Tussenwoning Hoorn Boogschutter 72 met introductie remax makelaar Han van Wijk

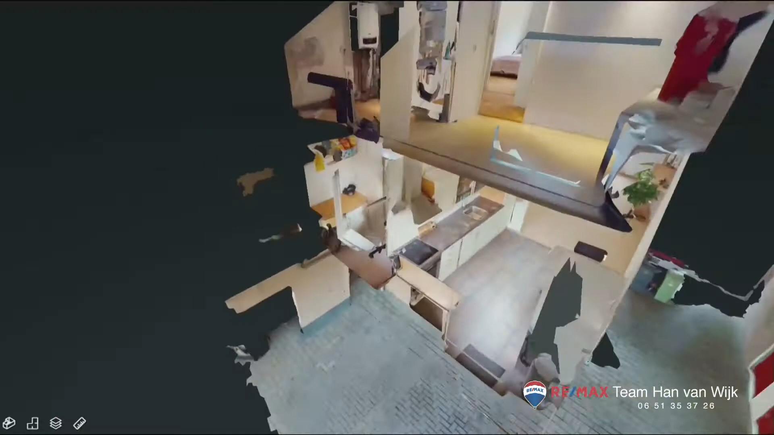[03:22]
Dan krijgt u een soort poppenhuis-view, een dollhouse-view door de woning heen.
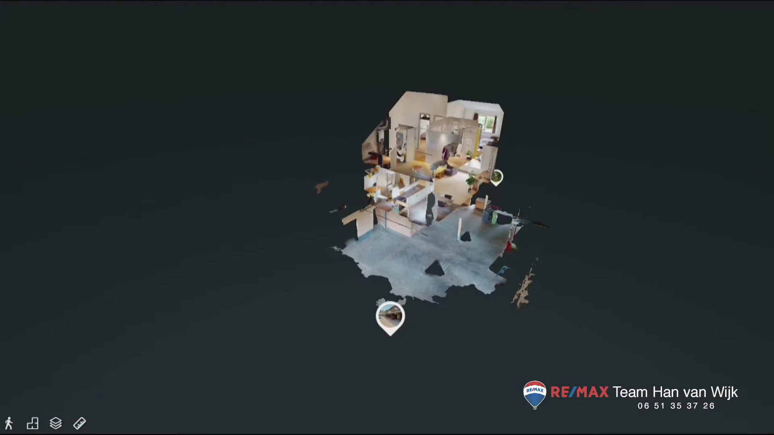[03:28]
U kunt ook met een VR-bril, kunt u die ook bekijken als u dat zo wil. Maar ik geef daarmee een uitgebreide presentatie, zodat u kunt zien wat de woning u zou kunnen bieden.